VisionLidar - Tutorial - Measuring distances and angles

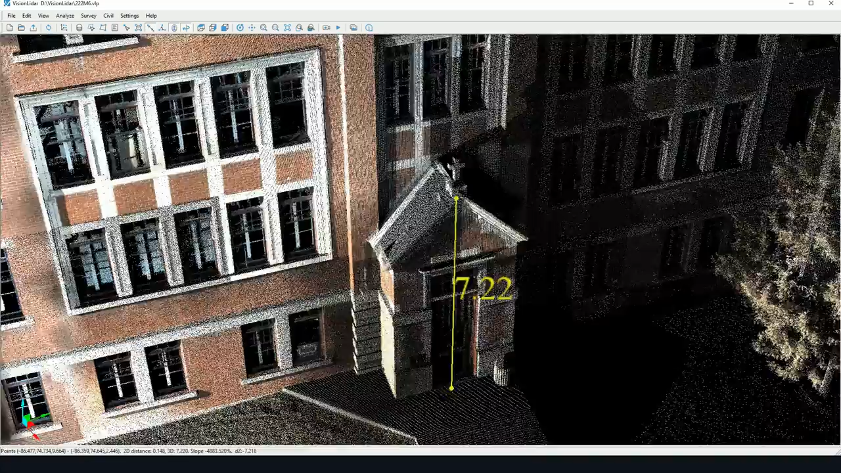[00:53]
the slope value and the delta z so the difference in elevation. The 2D distance is simply the distance
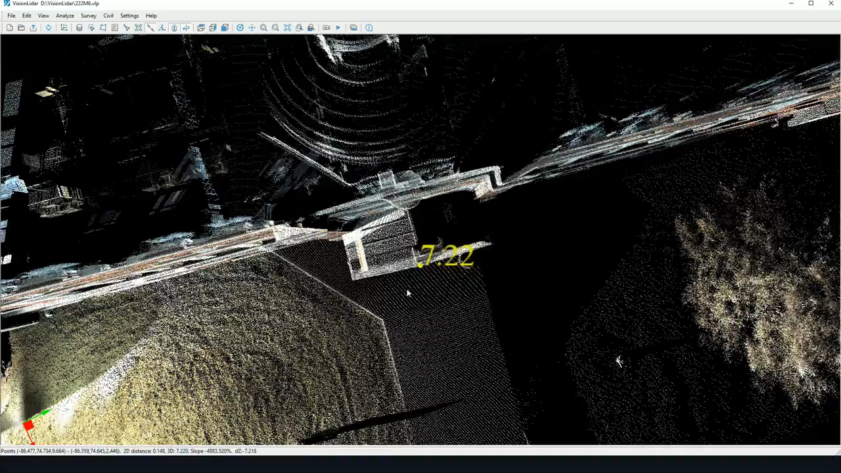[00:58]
in x and y values if ever you're wondering what the 2D distance is.
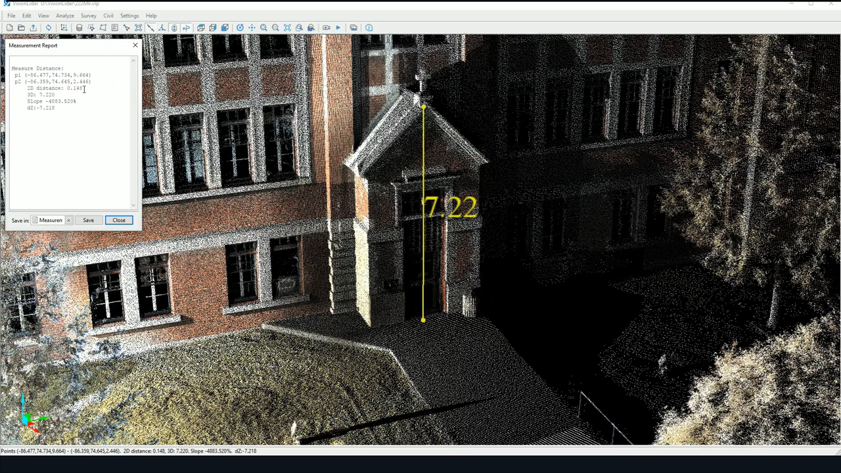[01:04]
So you can continue clicking and measuring features and every single measurement will be added to the measurement report.
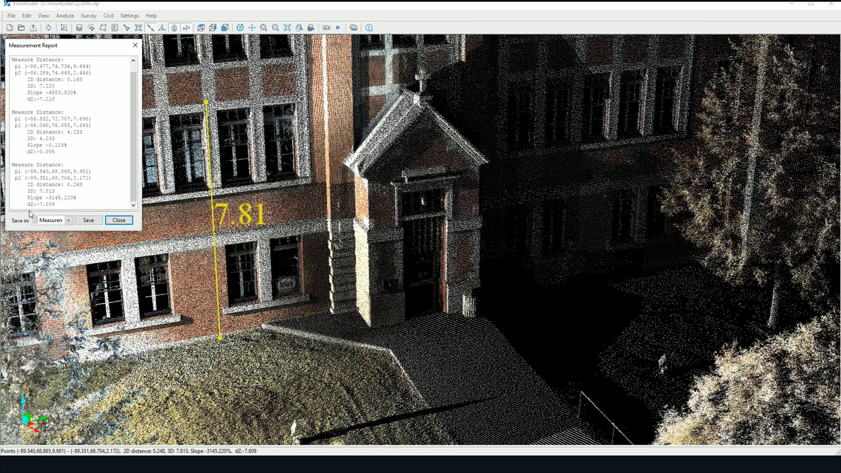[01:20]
So this measurement report may be saved for further reference. The tool is quite similar for measuring angles, however this time you must click on three points.
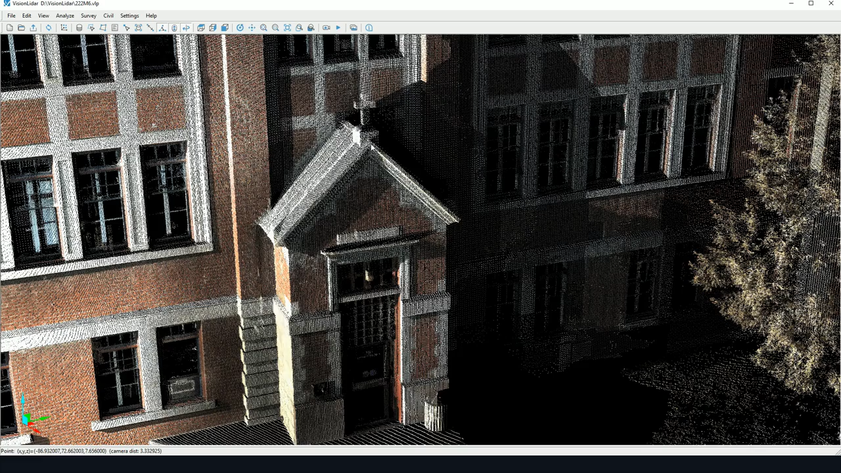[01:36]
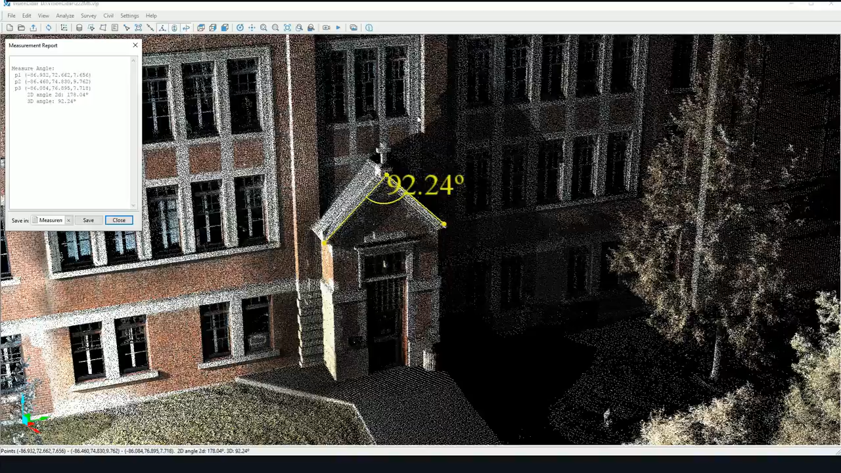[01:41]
So in this case we can measure an angle by clicking on three points.
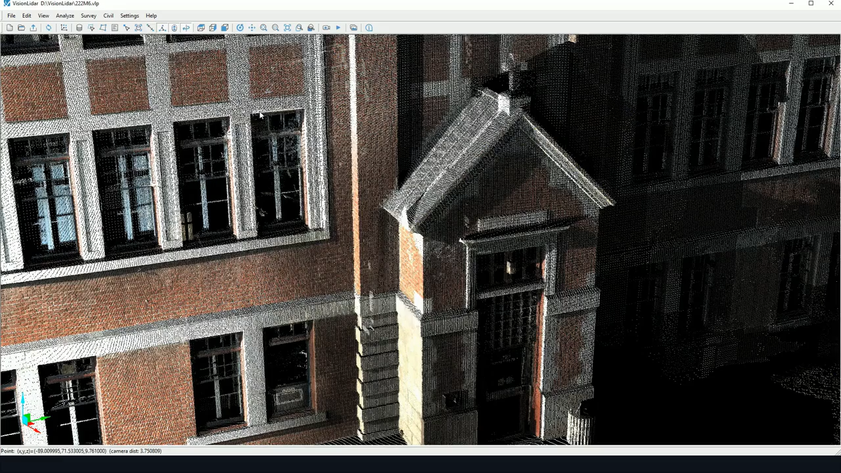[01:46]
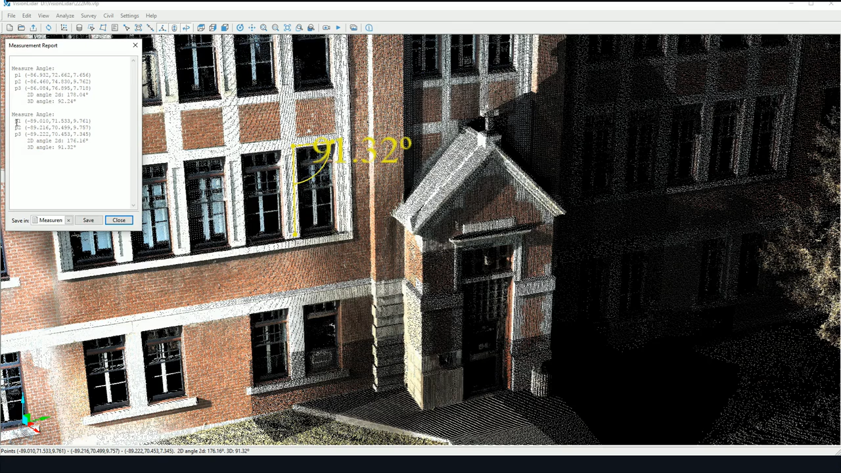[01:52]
So here you have the coordinates of the three points picked, the 2D angle so the angle as if you were viewing in top view as well as the 3D angle for simply making the angle between the 3D points. Again you can save the measurement report here.
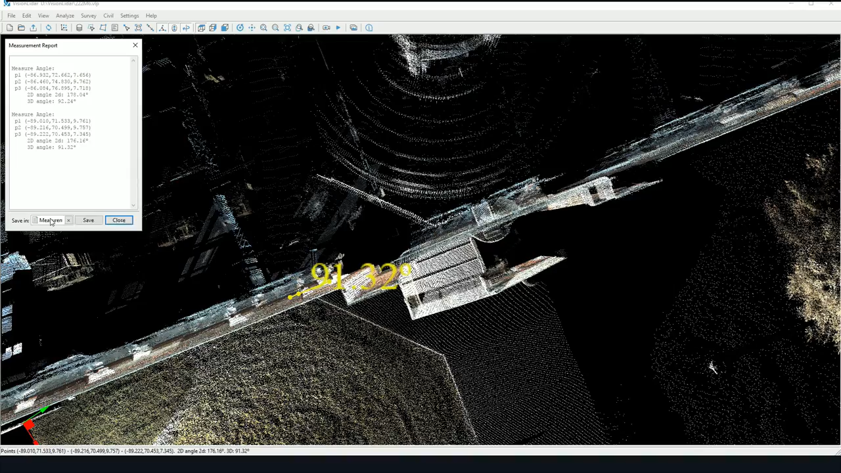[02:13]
Now maybe one final thing about measuring there are a few settings that may be altered so in settings edit settings here in the measurements. In the view tab in measurements you may change the size of the measurement text so I can bring it down here for instance and I can change the precision of my measurement on screen.
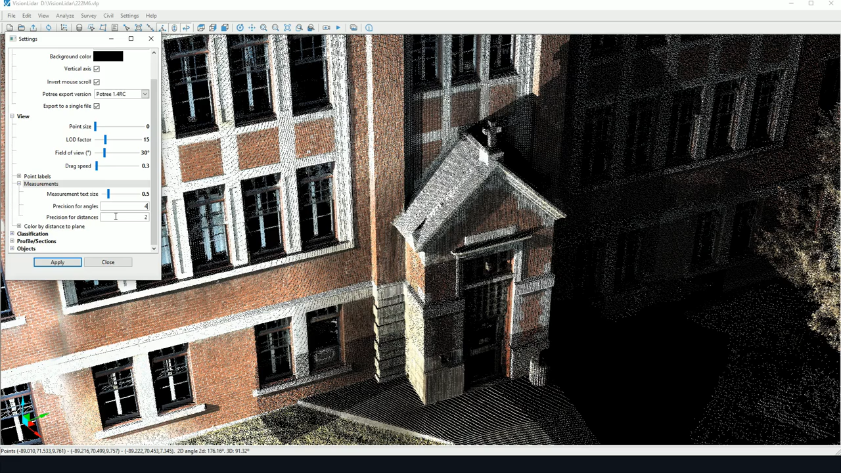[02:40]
So let's say I'll put it to four points after the decimal. So now if I were to measure points
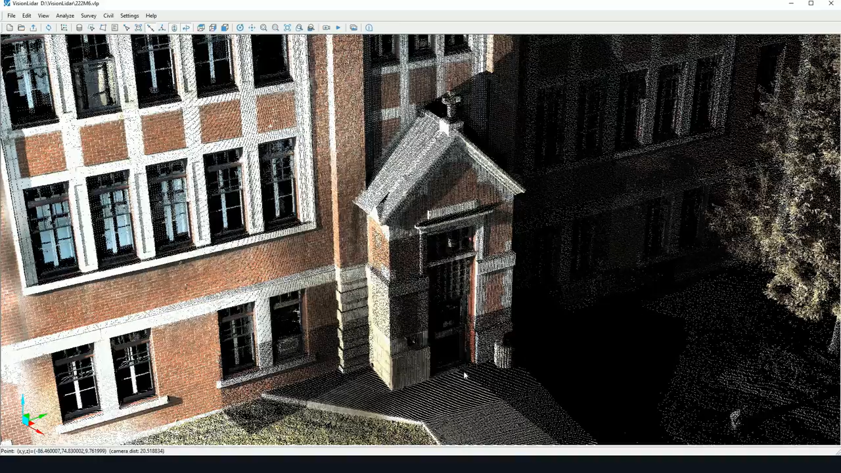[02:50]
again we would notice here the text has become smaller however has more points after the decimal.
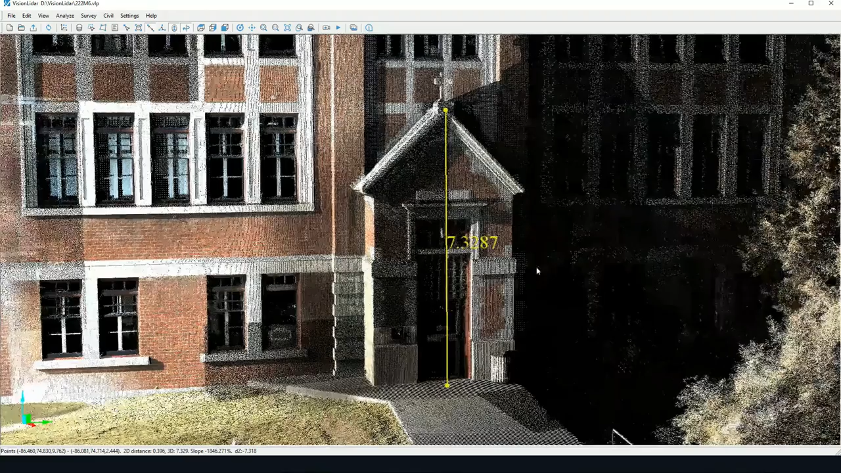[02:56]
So that's pretty much it for the the basics of measuring distances and angles. I hope you've enjoyed this tutorial.